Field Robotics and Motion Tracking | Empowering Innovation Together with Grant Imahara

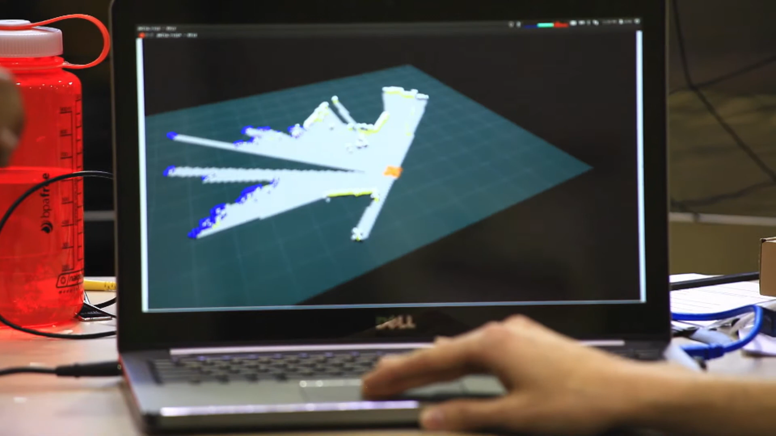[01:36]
And so this is all that it can see from the laser scanner and you'll see that once I lift it off it begins to populate.
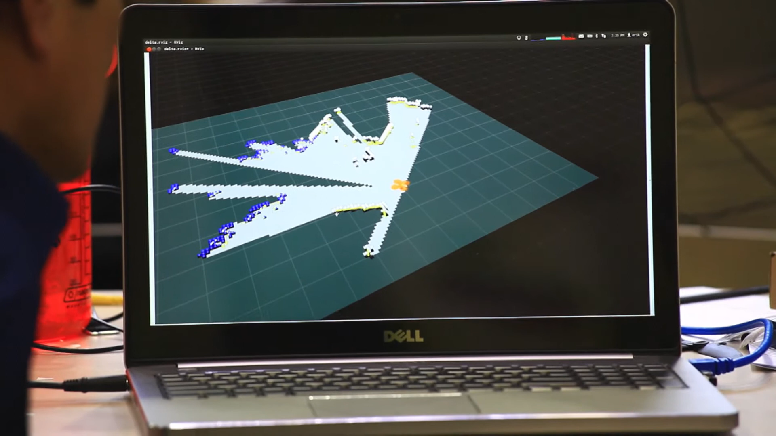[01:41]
So, right. So this is where we are right now. Is that right? Yep. That's correct. Okay.
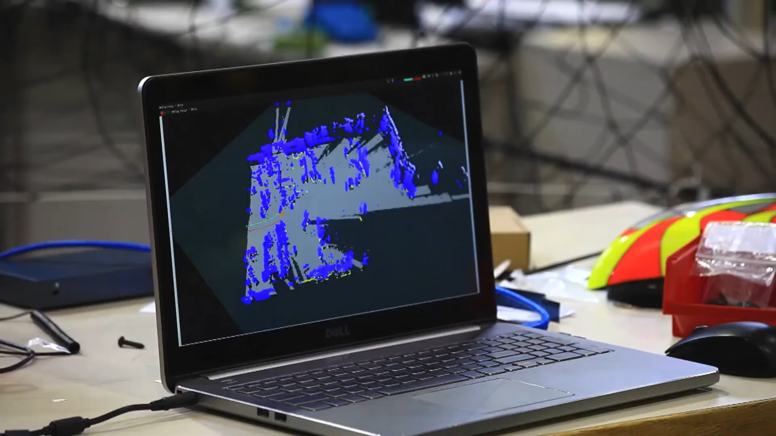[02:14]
You'll see it start to see stuff. In fact, you'll even see where we are on the map. Oh, yeah.
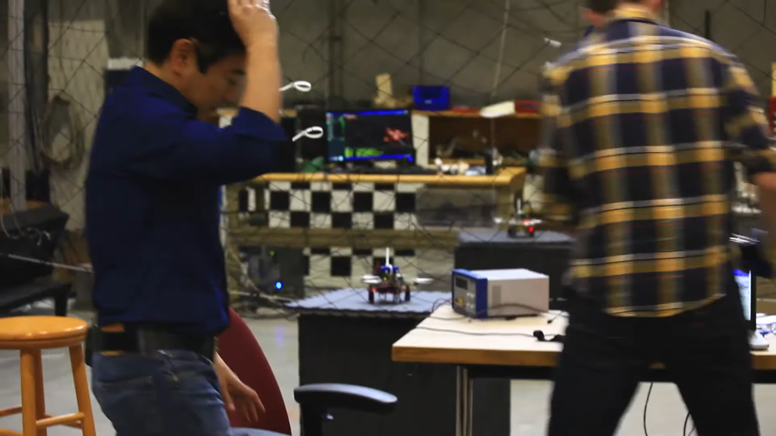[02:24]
And then right here on the computer screen, we've got a whole map of what you just flew. Right. So this is the building that we're in. And so these are the desks, the Vicon arena right behind us here.
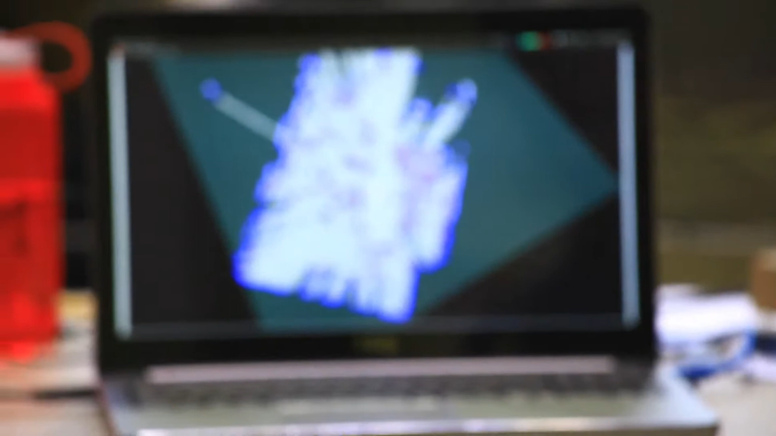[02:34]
And you can see the two of us standing right there in there.